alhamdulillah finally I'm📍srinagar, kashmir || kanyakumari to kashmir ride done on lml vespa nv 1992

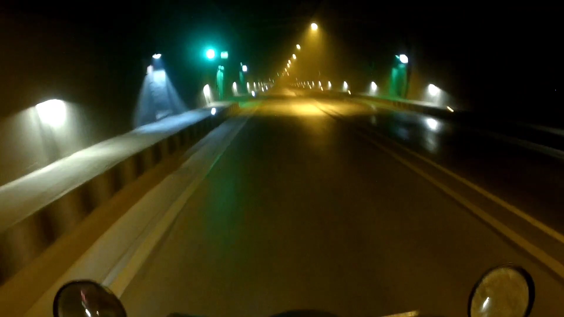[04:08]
तो यहां पर टेनल खतम हो जाता है और यहां से इसके आगे जो ना और एक हमें टेनल मिलता है इसी तरह